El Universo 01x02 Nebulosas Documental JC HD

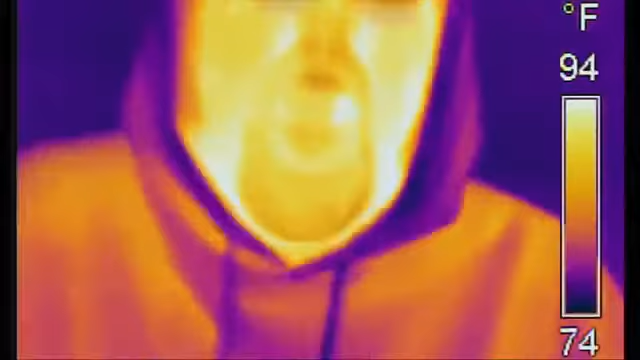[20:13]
On screen: scale top 94°F, scale bottom 74°F
Dado que cualquier cosa que esté caliente emite luz infrarroja, a menudo se utiliza para detectar calor. Estas cámaras especiales detectan cada temperatura como un color infrarrojo que no podemos ver y luego son transformados en un color visible que podamos apreciar.
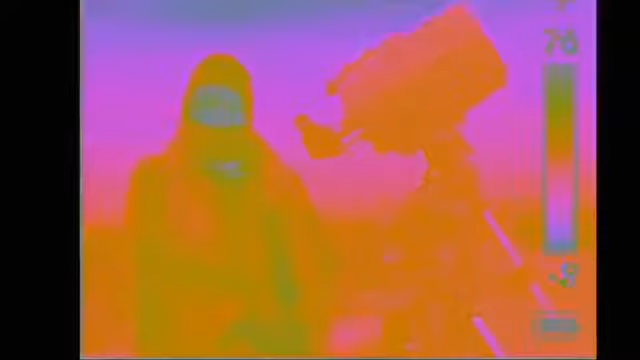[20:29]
De este modo, los infrarrojos utilizan el calor del cuerpo para mostrarnos a estos aficionados a la astronomía que trabajan en la oscuridad de la noche.
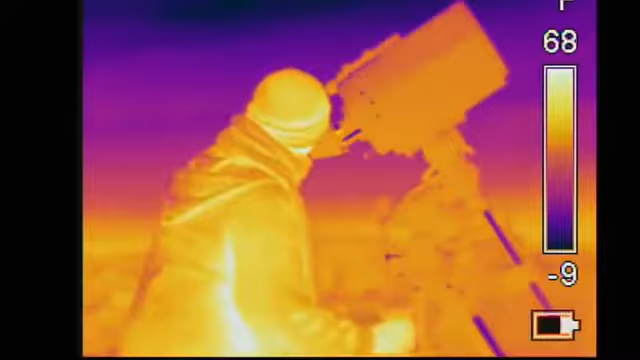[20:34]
Si no, tendríamos que encender una luz para poder ver todo.